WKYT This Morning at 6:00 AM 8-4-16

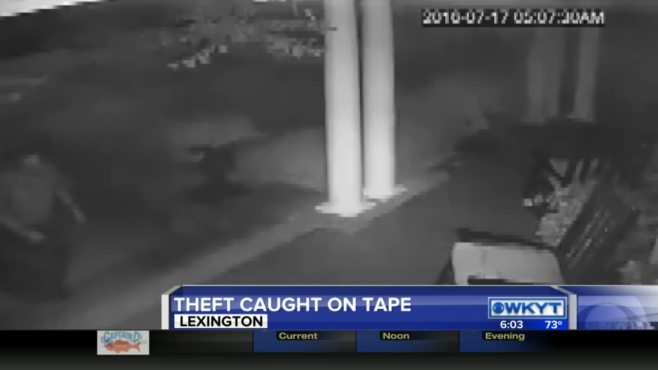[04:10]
THE SECURITY VIDEO HERE SHOWS A MAN STEALING ROCKING CHAIRS FROM THE FRONT PORCH OF A HOME ON WEST THIRD STREET. THE HOMEOWNER SAYS HE HAD ALSO A BIKE STOLEN FROM HIS HOME NOT TOO LONG AGO. POLICE SAY THEY HAVE NOT ARRESTED THE CHAIR THIEF.